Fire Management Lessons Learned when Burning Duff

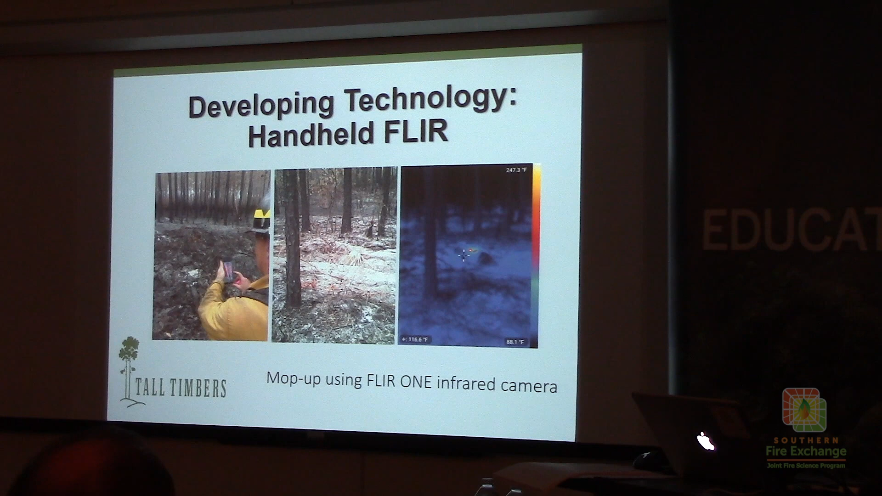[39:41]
We tested this at the Okie-Finokie West Mims fire this year. Ren's got some great pictures if you want to see on his computer. But this is a great little tool for doing mop-up and monitoring as you're burning over the top of duff units.